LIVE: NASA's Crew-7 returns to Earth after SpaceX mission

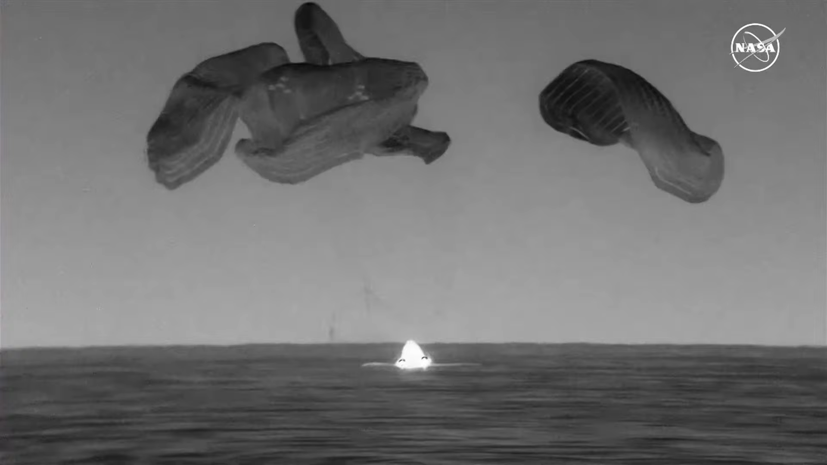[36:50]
what a beautiful sight as you can see on your screen we have dragon splashdown space has copies do the same visual and audio
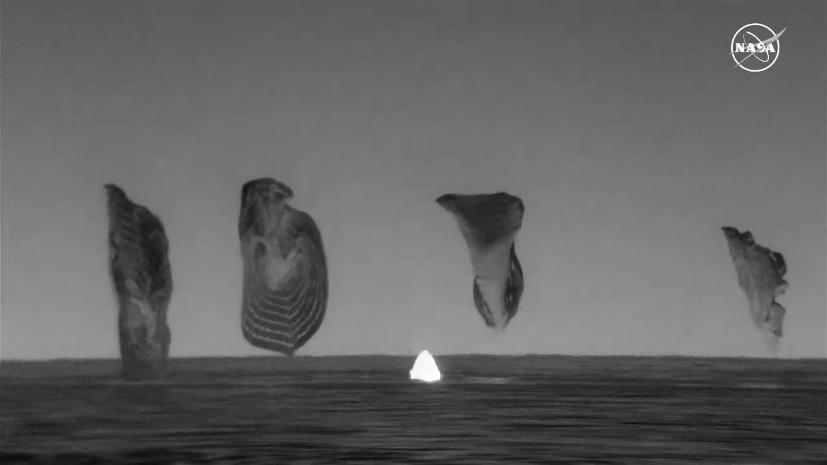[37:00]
confirmation for splashdown of dragon endurance
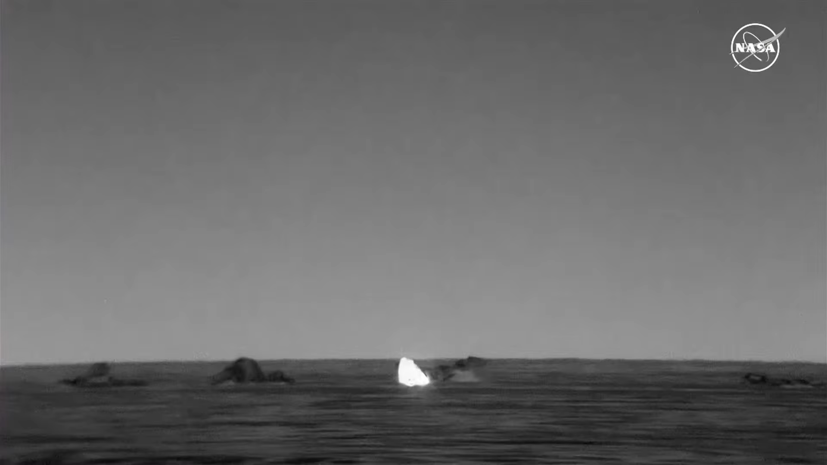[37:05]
it has now returned home and nasa astronaut jasmine mogbelli along with isa
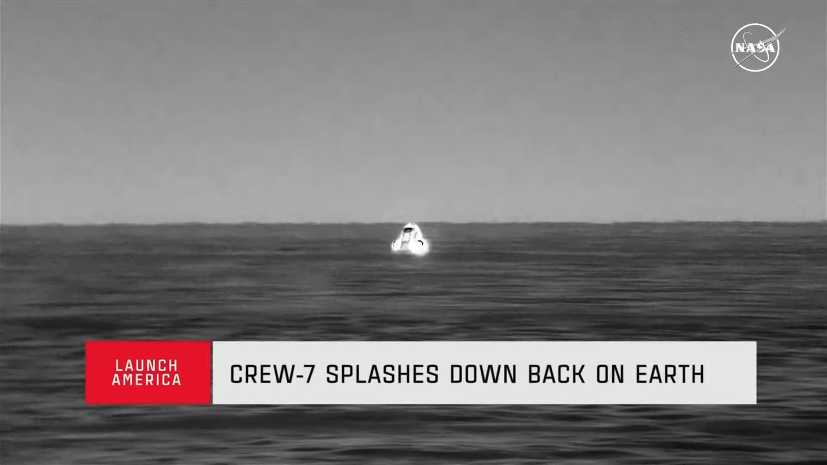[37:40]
down at 5 47 a.m uh eastern time and the teams have been ready and waiting about three mod nautical miles away in preparation for splashdown so dragon spacex on behalf of all spacex welcome home we're with you in 4.800 thanks for the ride up and more importantly escape rushdown and thank you
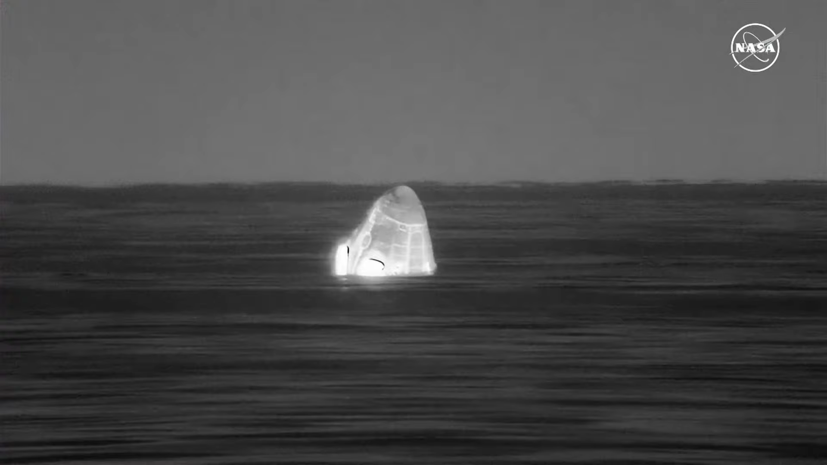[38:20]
and we did hear some words from nasa astronaut jasmine mogbelli
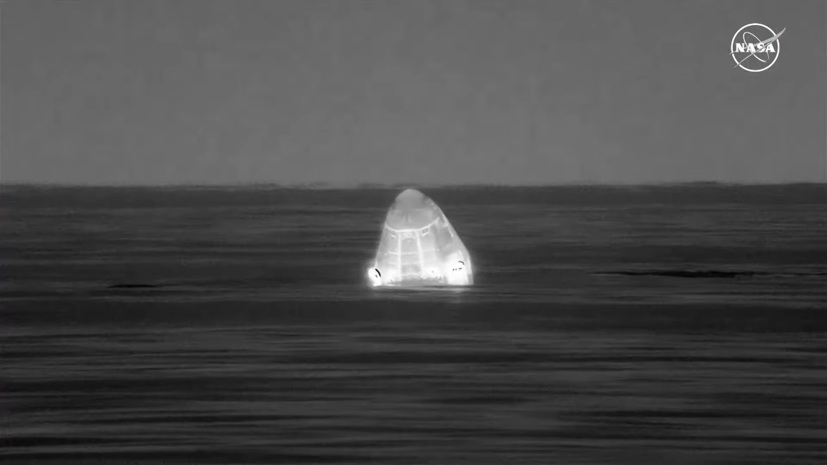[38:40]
we didn't quite catch them all uh but of course the sentiment was her thanks for the uh folks that have helped supported their mission um and ensured that they got back home safely on earth you can see that the uh sea is really quite smooth it doesn't look like it's too choppy at all and we also did hear the uh confirmation that the uh drogue parachutes were successfully cut as expected that is something that happens in the recovery
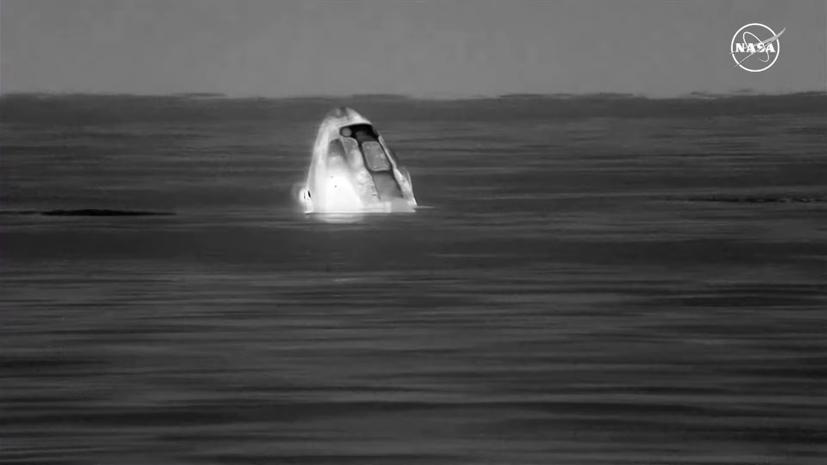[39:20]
able excuse me let me rephrase that once the recovery vessel is closer i think it's stable one copy stable one so that was just jasmine reporting on dragon's position for splashdown uh this orientation is known as stable one as we've seen in all of our uh dragon splashdowns but once uh megan gets closer uh recovery vessel megan gets closer to the capsule uh we'll be able to have um not thermal but just regular views because uh
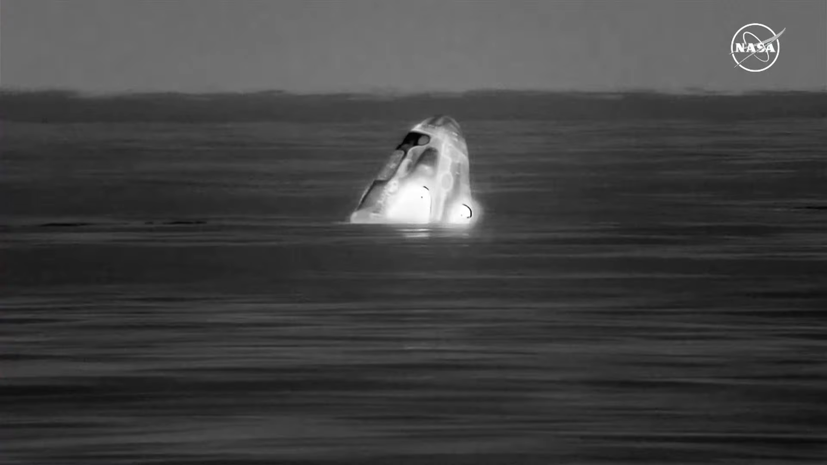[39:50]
those vessels that are on its way the fast boats as well as megan have lights and uh bright lights at that and so we'll be able to see uh better views